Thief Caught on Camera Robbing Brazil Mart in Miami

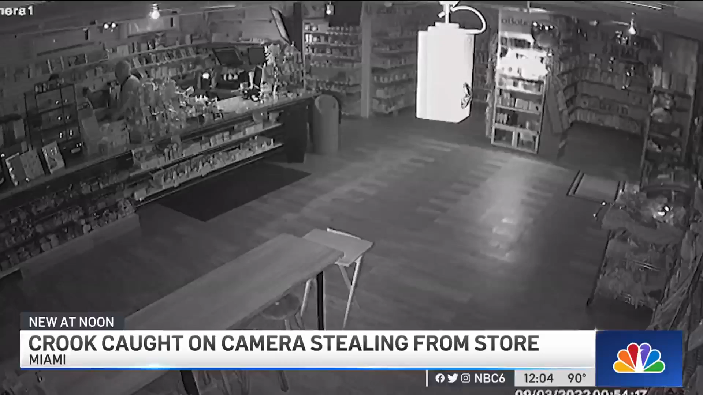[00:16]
Managers tell us that thief walked away with laptops, phones, and cash.